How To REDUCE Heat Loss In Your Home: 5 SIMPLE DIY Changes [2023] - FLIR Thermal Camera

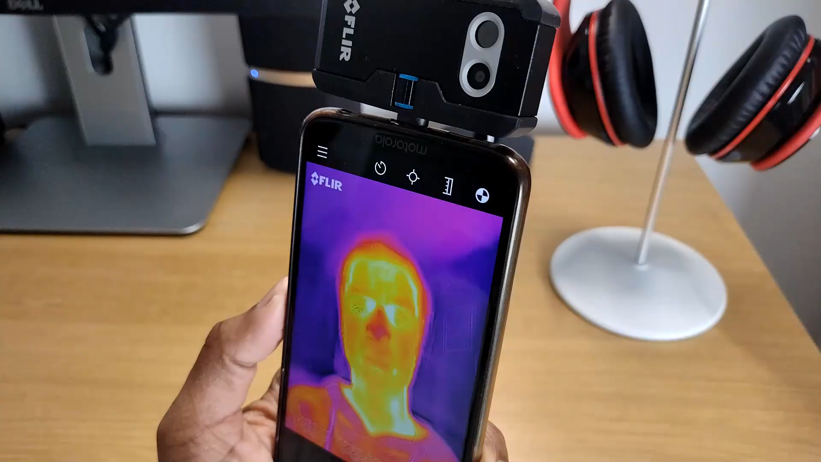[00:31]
So keeping things simple orange yellow and white colors suggest an area is warm.
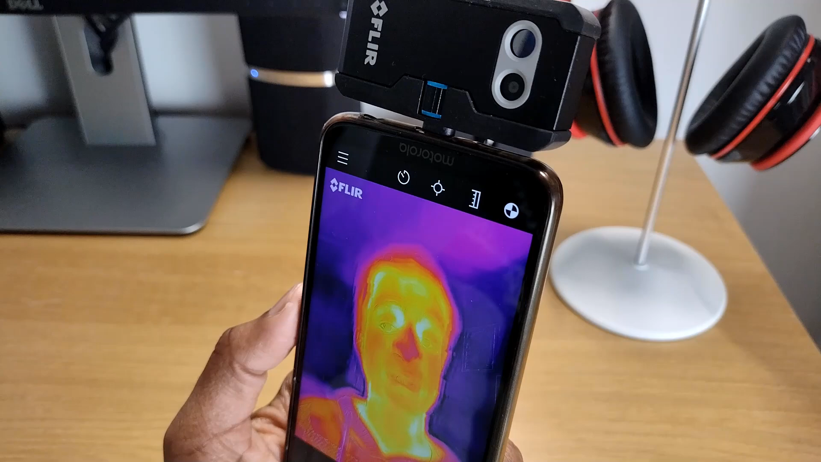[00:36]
The brighter the colors the hotter the area
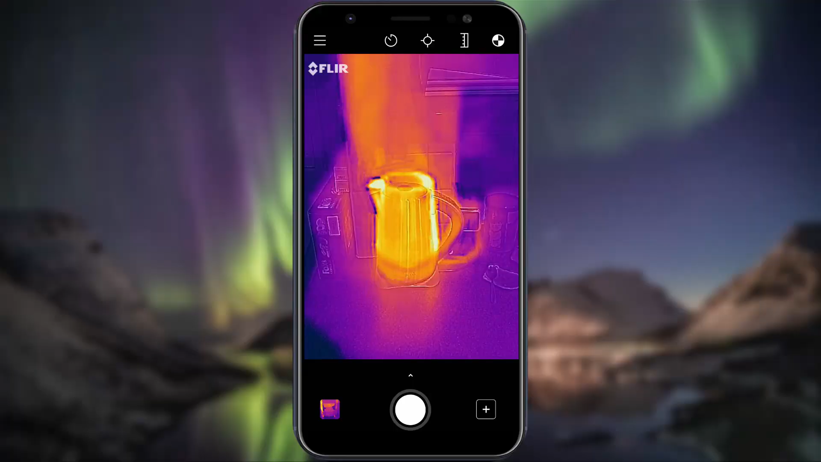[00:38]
like this kettle whereas dark
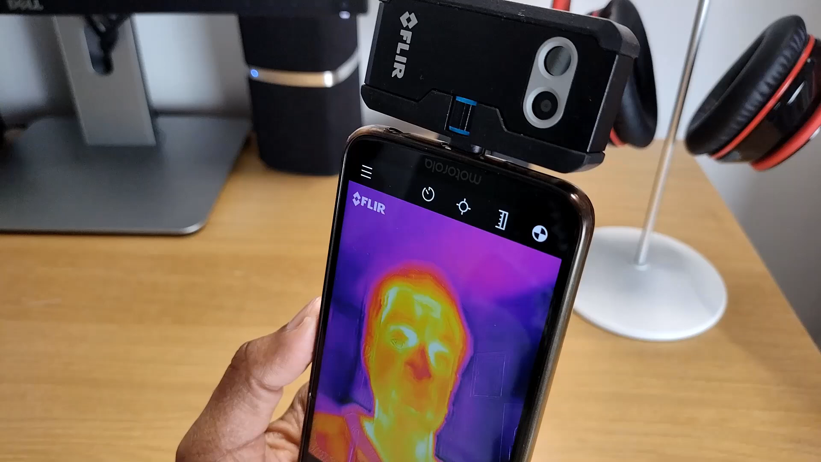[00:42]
blue purple and black mean the cold of the area like this ice cube.
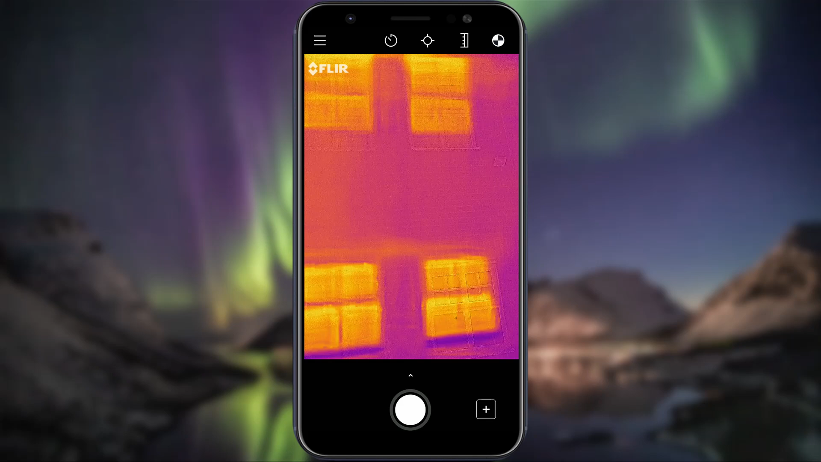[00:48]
Starting on the outside of our house you can see that it's largely cold blue colors on the brick which means most of the heat has been kept inside.
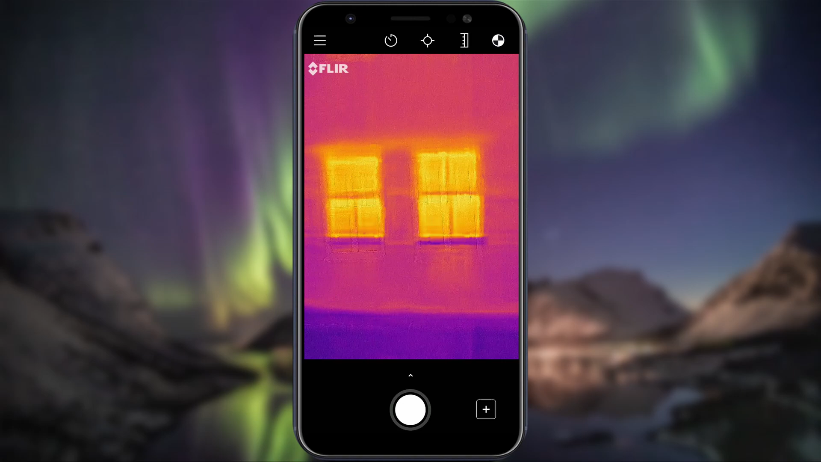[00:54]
This house was built around the year 2000 and has cavity wall insulation in place.
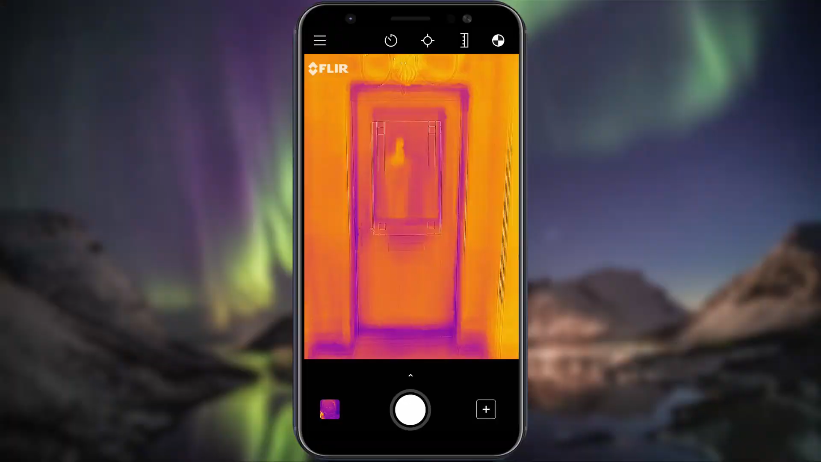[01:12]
Moving inside you can see that around the edges of this external door there is cold air getting into the house.
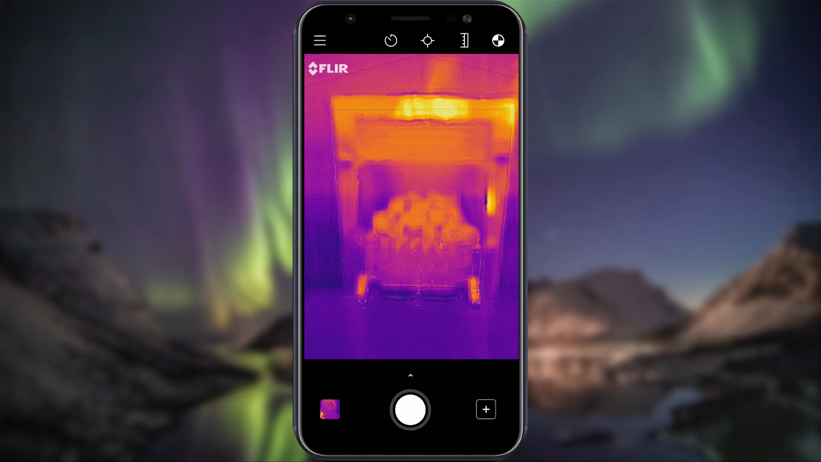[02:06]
Our fireplace and chimney which we don't often use is a large source of heat loss in our living room.
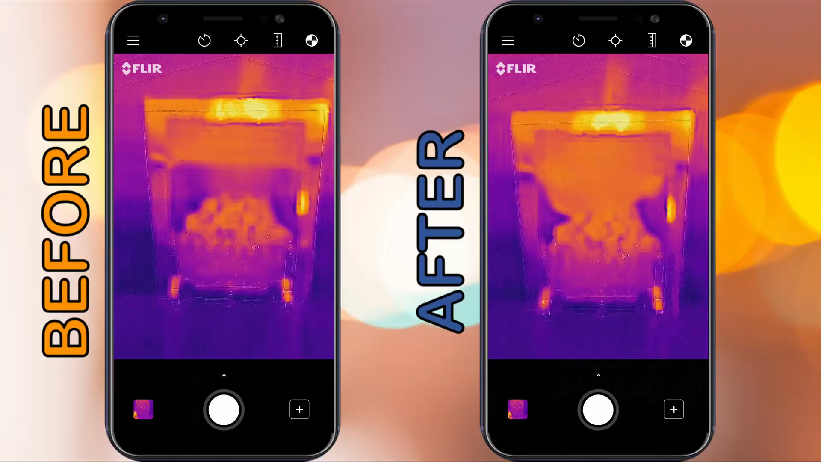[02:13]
We have made this DIY draft excluder and you can see the difference it makes in keeping the heat from escaping up up and away.
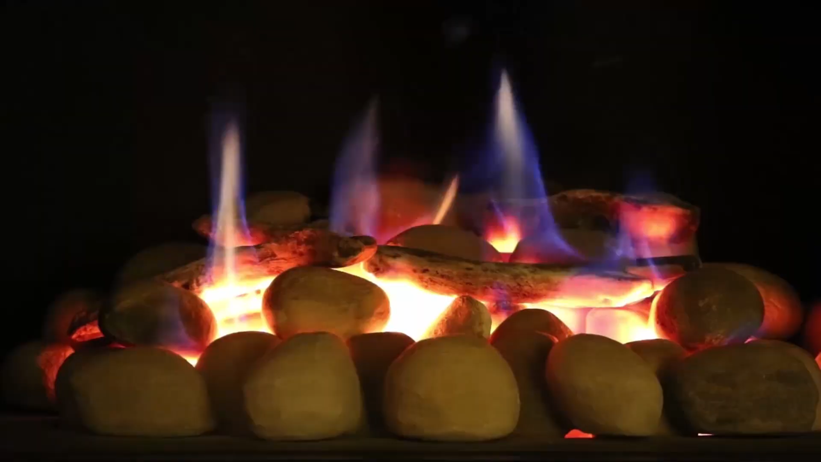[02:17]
Obviously make sure you remove this before next lighting your fire.
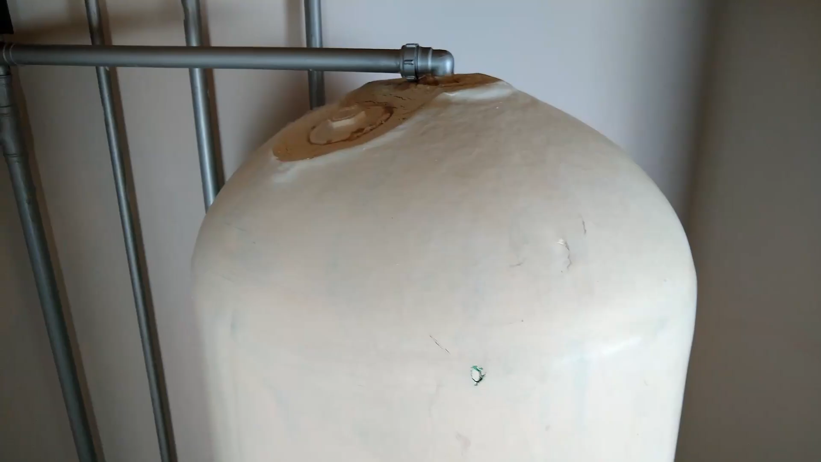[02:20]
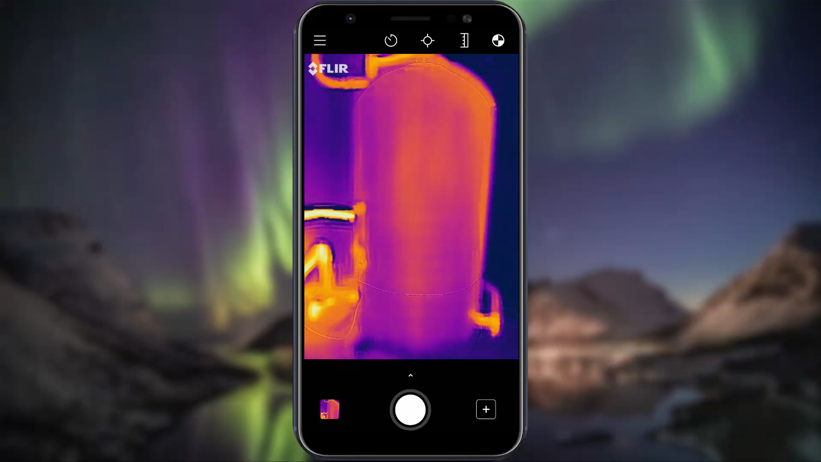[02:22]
Finally we have a hot water tank and you can see the heat
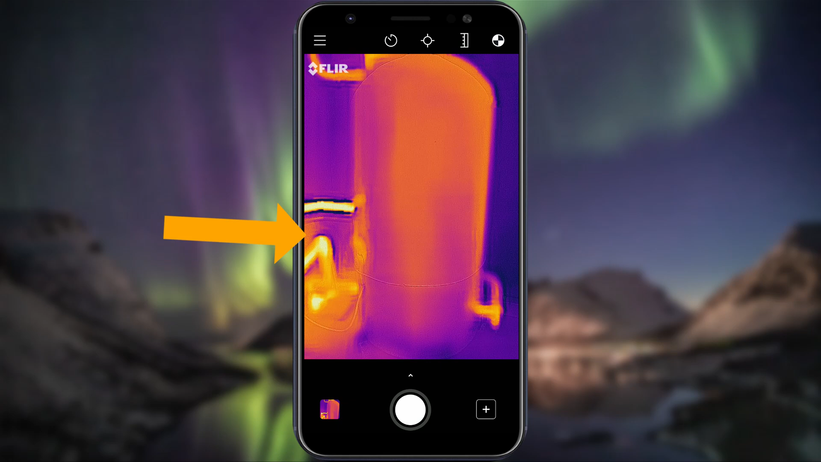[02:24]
transfer from the exposed pipes and the top of the hot water tank itself.